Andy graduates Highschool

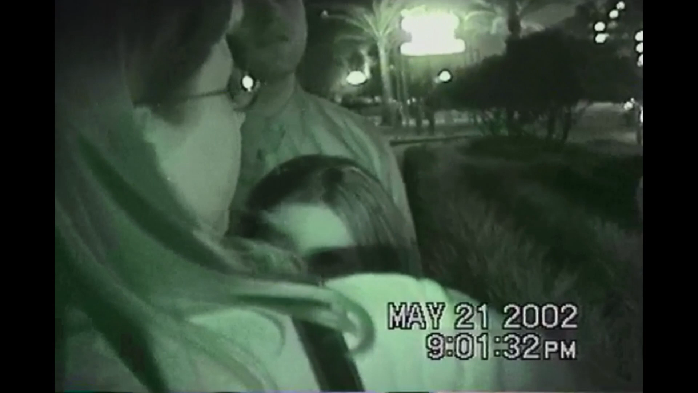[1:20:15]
So I just make a square. Yeah, you can see the sign. I'll show you.
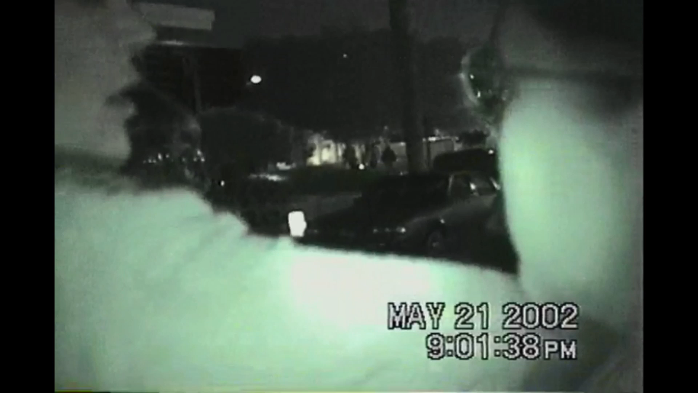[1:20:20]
You can go just like these cars are going here. That way. Yep. See the sign from right straight here. Straight ahead. It says 95 beaches. See right here. But they're going to I-10, honey, not 95 beaches.